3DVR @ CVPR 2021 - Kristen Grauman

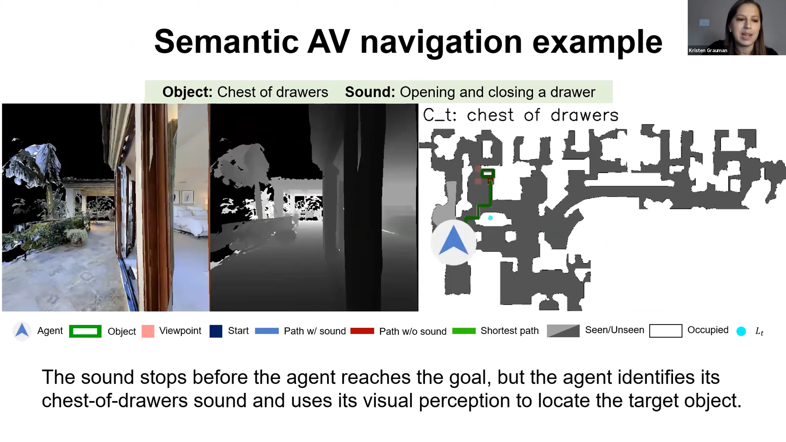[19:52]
hears what sounds like a chest of drawers and then it stops and it goes to find it visually okay so the sound stopped but again it's learned that link between what it thought it heard and what it should see and so it finds this bed stand which has a chest of drawers